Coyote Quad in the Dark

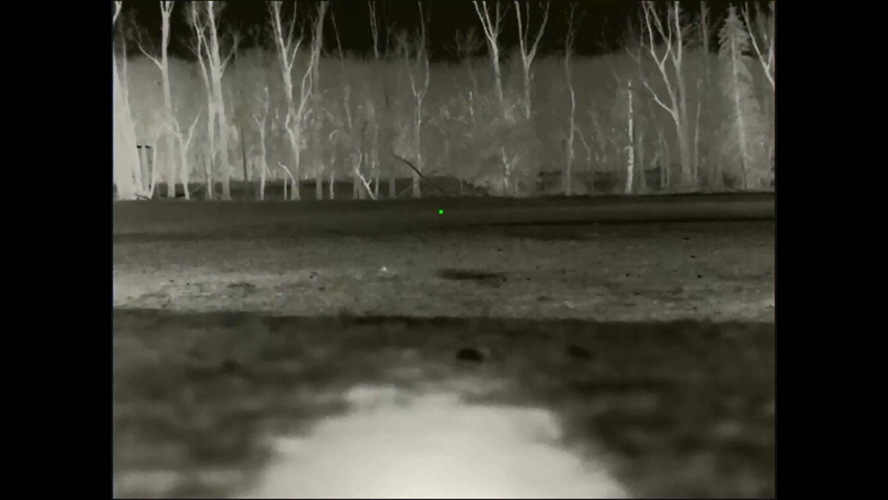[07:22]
Once in a while, you feel like you deserve one of those. So, anyway, we got that one down and I'm going to keep calling some more.
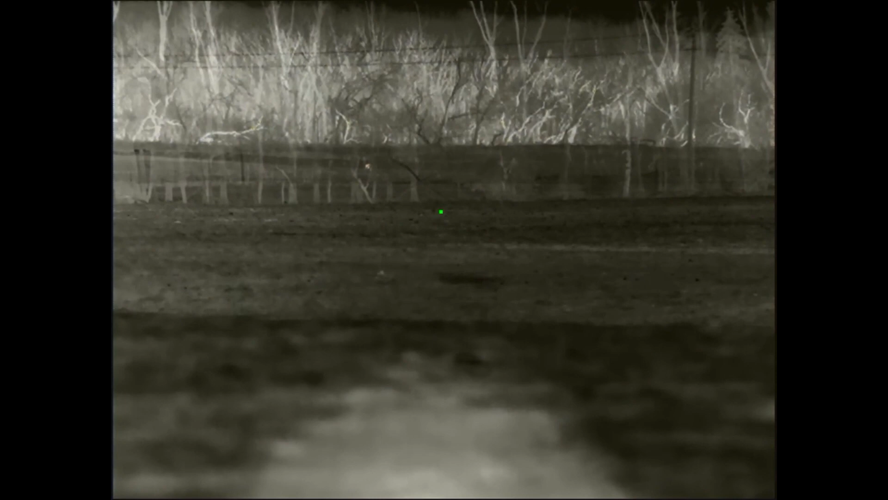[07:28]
Okay, so I'm still calling and at this point we got
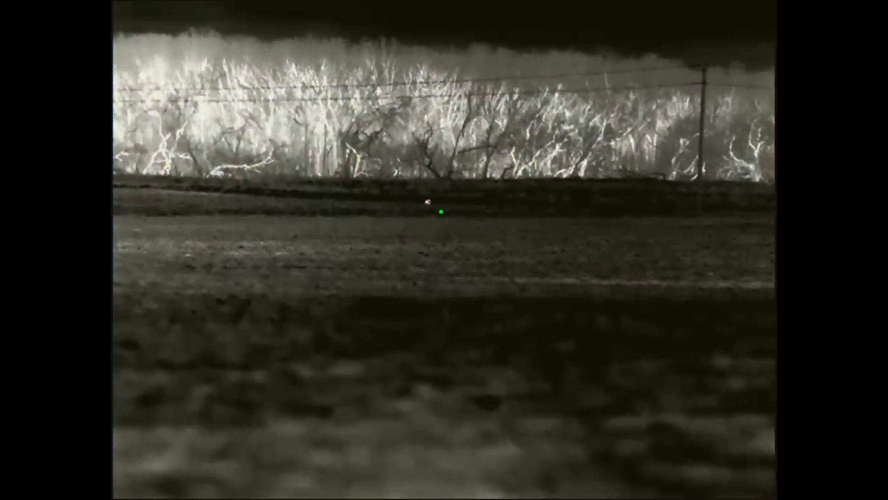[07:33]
the two that were down in the coulee that were howling earlier.
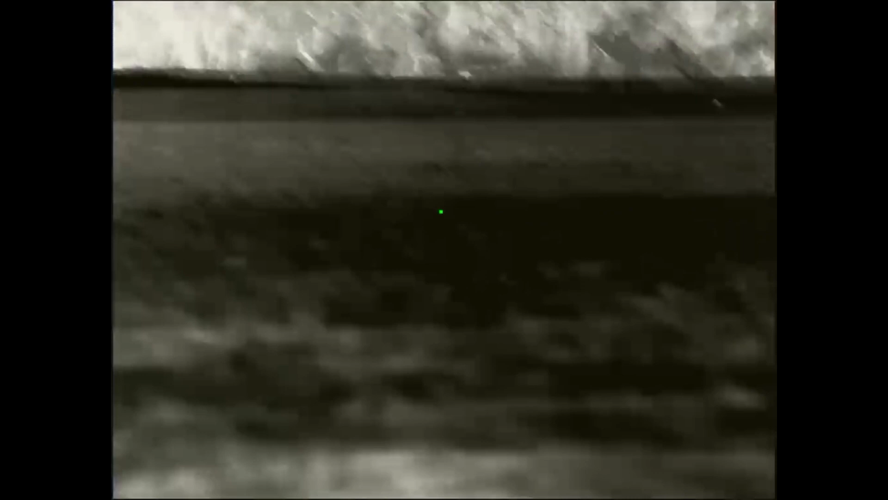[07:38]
They finally popped out and they stood there for a while and listened.
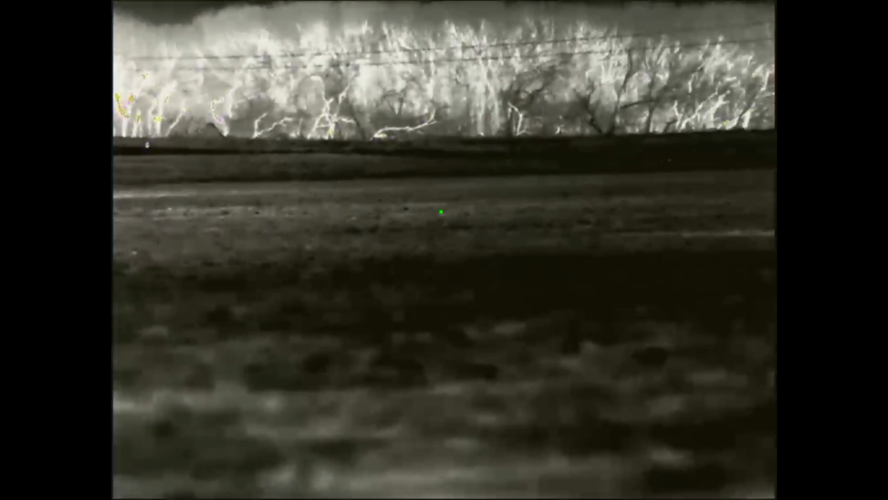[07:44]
And then finally I switched to, uh, uh, fawn distress, like a deer fawn.
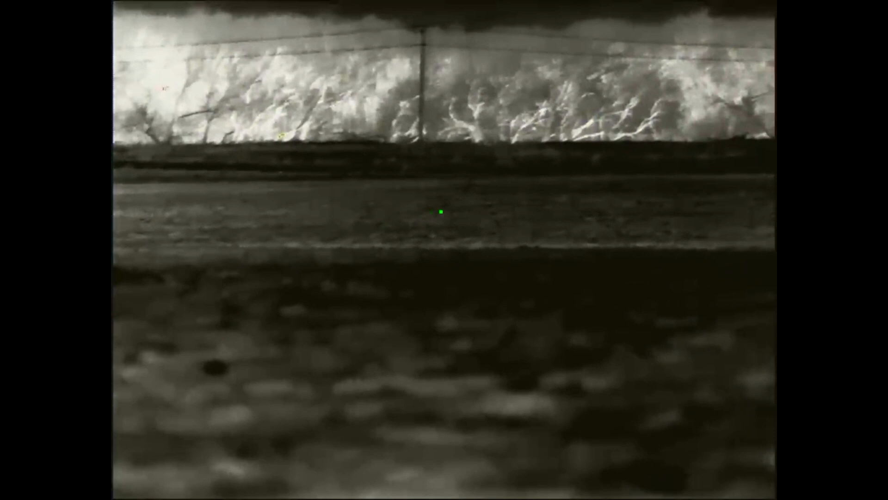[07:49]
And, um, so in this area, uh, not, not so much this year, but last year there was a ton of snow. And I think these coyotes had a pretty easy time running down deer. And so I think they're, they're quite used to chewing on deer in this area. So I switched to that and, uh, you know, one started coming. I keep checking back on the other one. He's just standing there. He's not coming, at least not yet. Uh, this guy, he's, uh, he checked up a little bit here, but he's, he's coming pretty good.
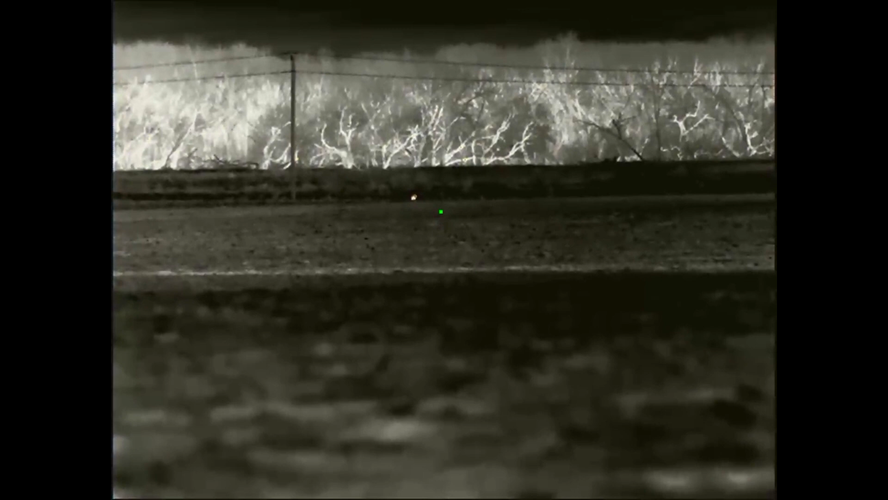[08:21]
Just slow and steady. And, um, again, the collar here is, would be off to the left. Uh, a ways, uh, cause I have it a little bit upwind. And what we're, we're looking here, uh, kind of southeast and the wind is out of the northeast.
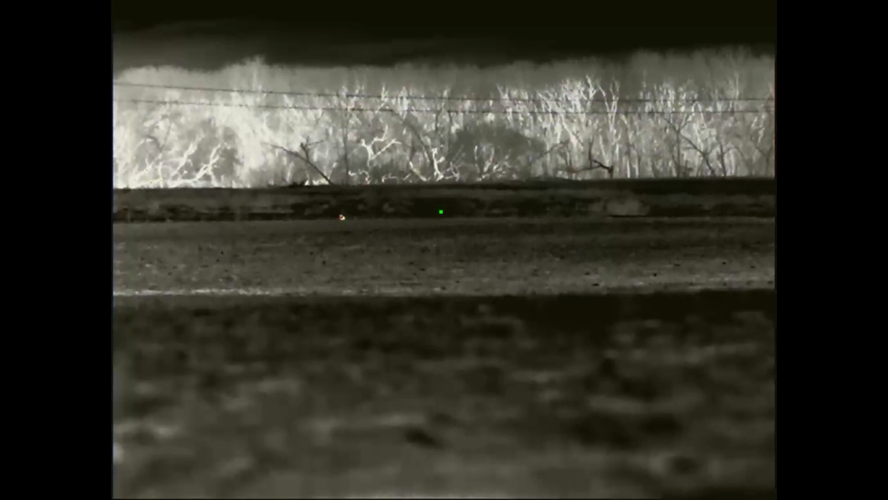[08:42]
So he's circling a little bit, but he'd have to circle quite a ways past the south end of this rock pile to, to get our wind.
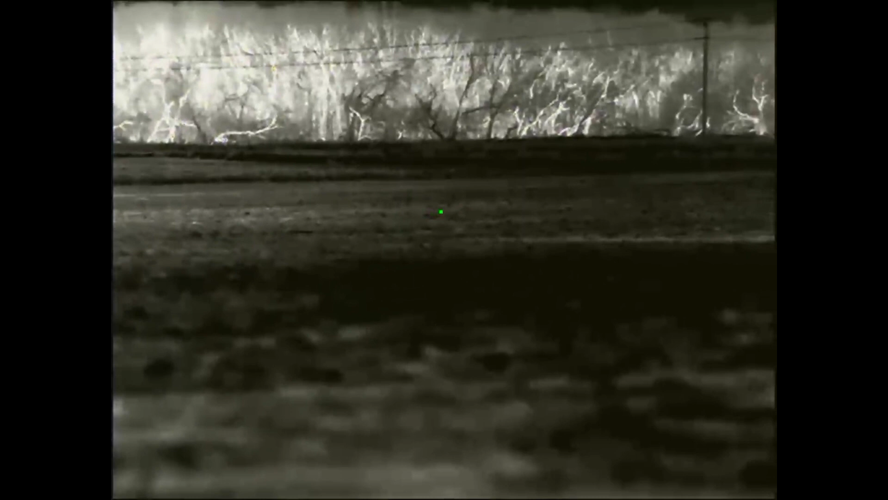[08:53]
So we're just fine there. Check back on the, the other one. No, he's still there. So back on this guy. And I've been in, you know, communication with, uh, with my buddies again, with the two way radios, letting them know what's going on. And, uh, since this guy's circling to the south, I want, uh, my buddy on the south end of the rock pile to take him.
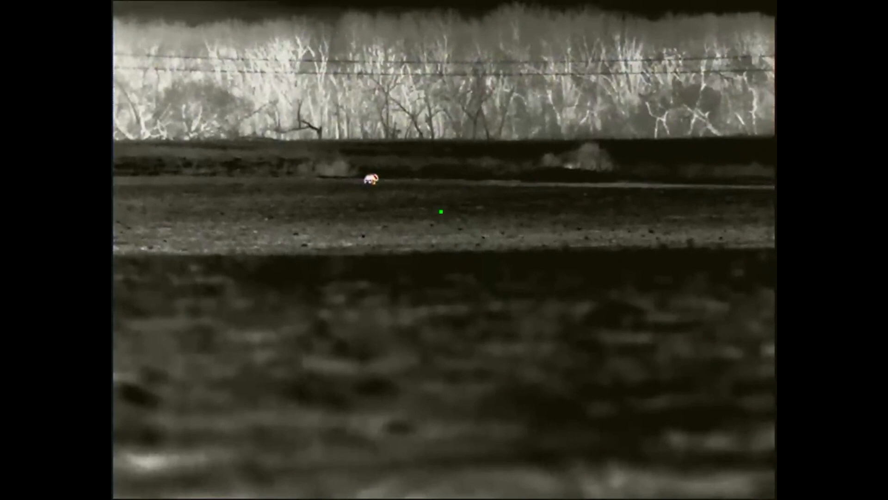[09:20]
Cause up to this point, I'd shot every coyote, uh, that night and, um, kind of want to share the love a little bit, but, um, I'm definitely going to be on this one and I'm going to stay on him.
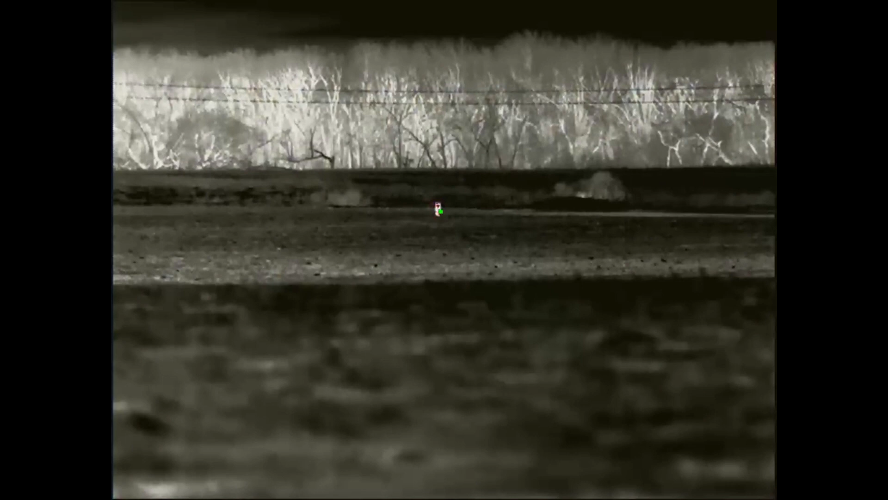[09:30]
And if he gives any indication of bugging out, it's on, um, so I'm going to let him come up here as, as far as he wants to and let my buddy make the call on shooting him. But I'm going to be right behind him. I've seen way too many times where we let one come in to, uh, to let, uh, someone else get the shot. And the thing ends up getting away.
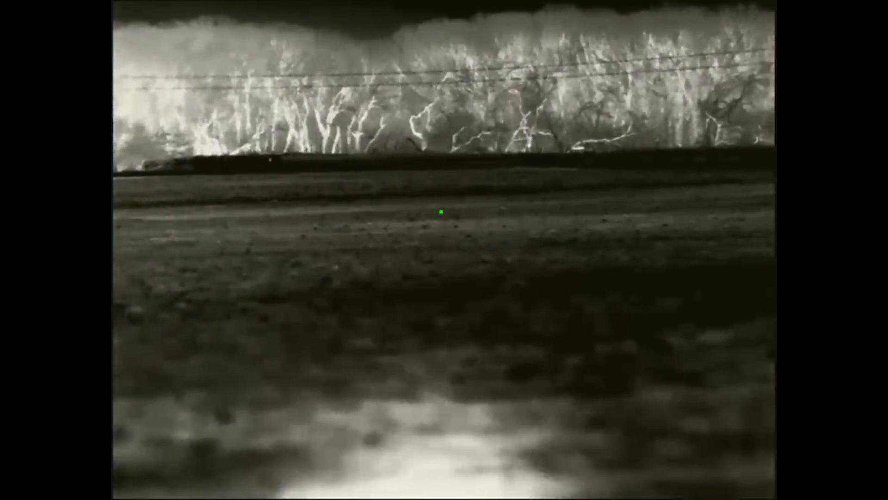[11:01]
And I had the, my own trigger about half squeezed. And as soon as I heard his shot, I hit my trigger too. And that thing got double tapped. So here I set my rifle or locked the rifle and tripod and I'm scanning around with my scanner to see what happened to the second one.
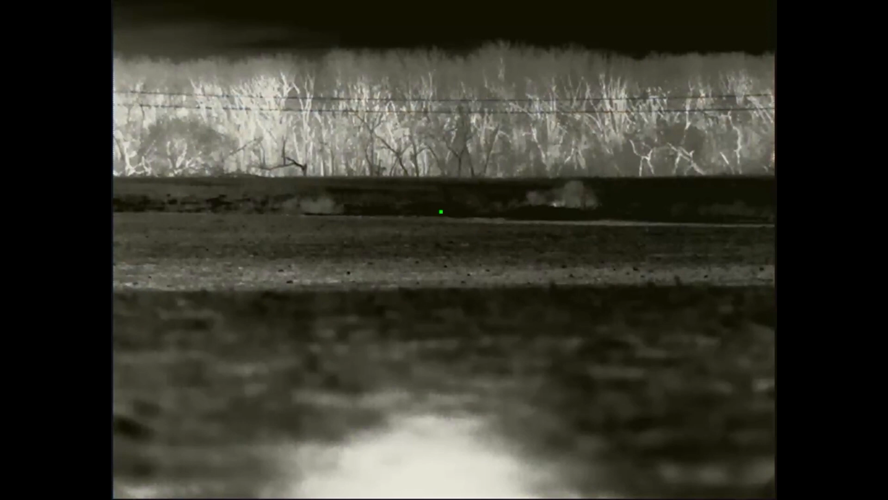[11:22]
If he ever did end up coming and I'm not seeing much. I don't, I don't see him running away. Then I scan a little bit further to the left and holy crap, there's one there.
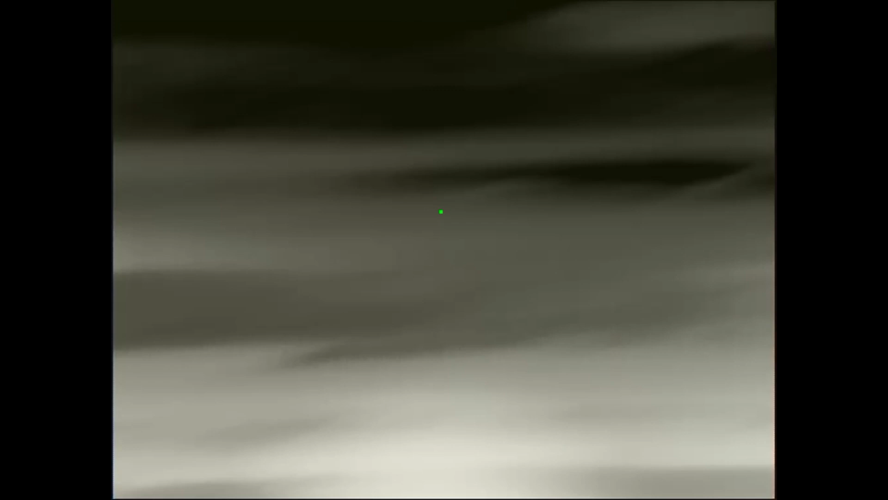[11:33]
So I grab my rifle again and I'm looking around. Oh, there he is.
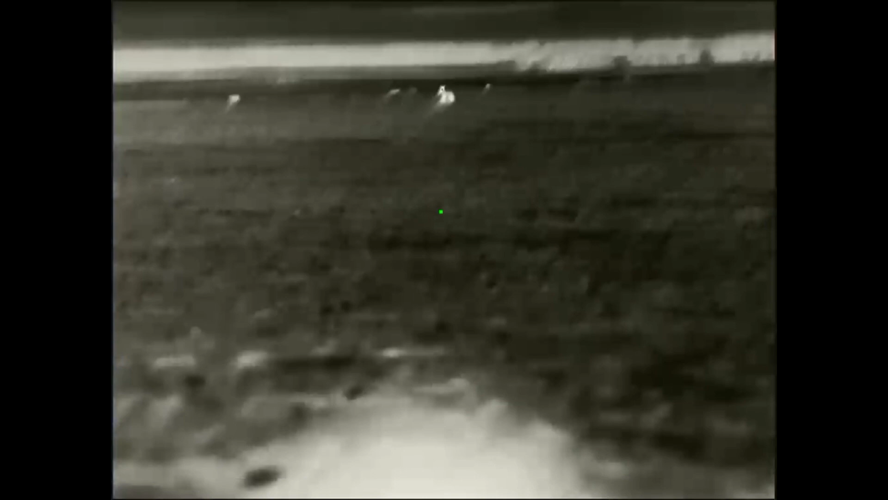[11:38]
I don't think this was the second one that was at the tree line. This one was a different one altogether.
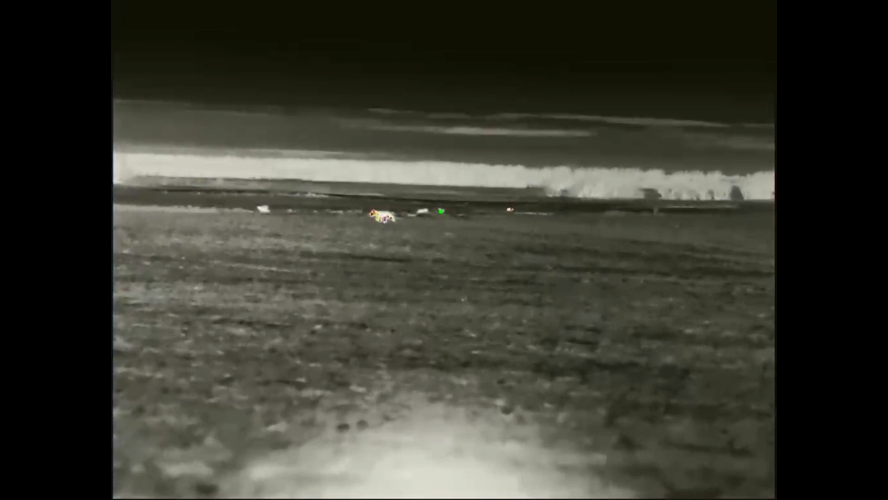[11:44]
And he's still coming in and this is, you know, literally seconds after one of his buddies just got shot probably, I don't know, a hundred some yards away. And he actually comes up right next to the first one that I shot. And I thought he was going to get weird there, but he didn't. Here I wolfed at him. He stopped. I drilled him. And that makes four.
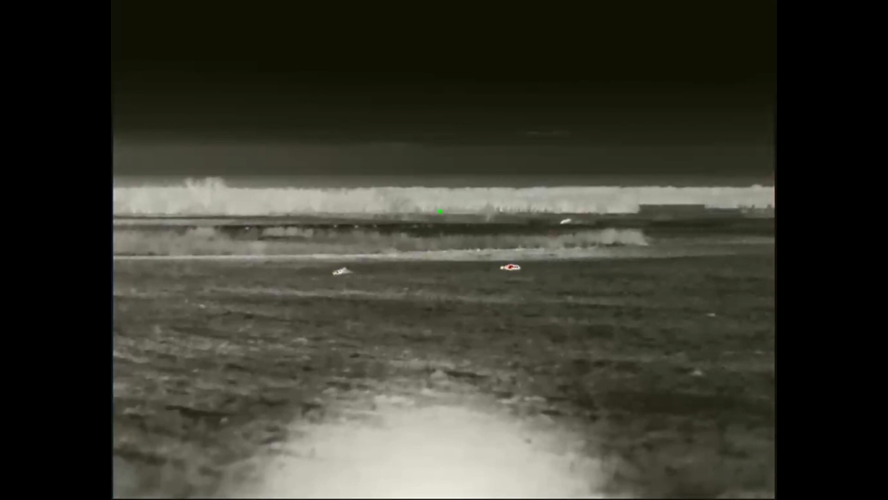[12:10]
So the two I got laying out here are probably 160, 180 yards, something like that. I don't actually have a range finder on either my scanner or the, or my scope. Uh, the one that I hit on the run there, that was 350 yards. Uh, the buddy's got binoculars with, uh, a range finder on it.